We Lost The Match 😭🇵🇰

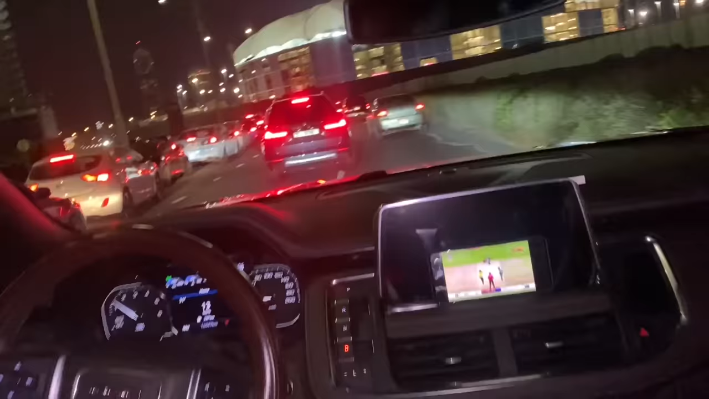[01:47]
ट्रैफिक ही है अभी यहाँ पर। तुम ट्रैफिक को हम क्रॉस करते हुए जा रहे हैं, आगे जा रहे हैं, आगे जा रहे हैं।